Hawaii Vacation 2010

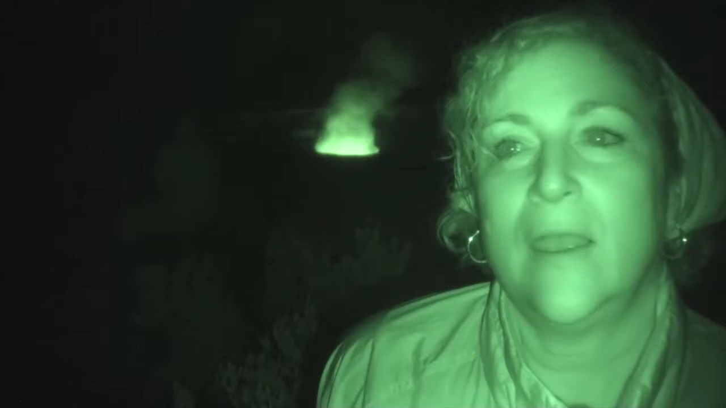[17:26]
And behind me is a crater in the caldera of Kila... Kilauea.
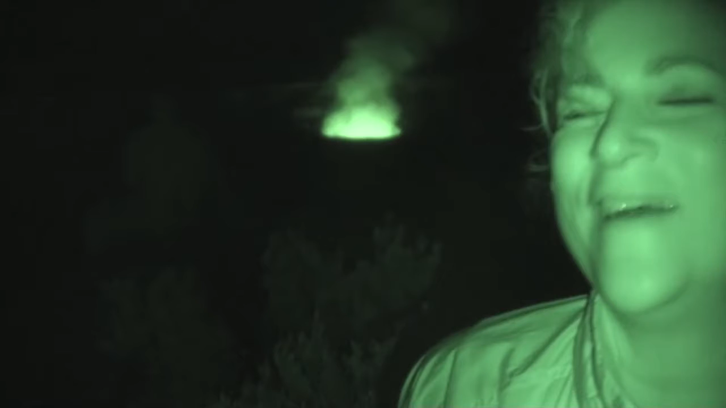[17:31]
Kilauea. And it has a vent that's constantly leaking vapors and gas. And now that it's full dark you can see the reflection of the magma that's down in the vent against the clouds of steam coming up.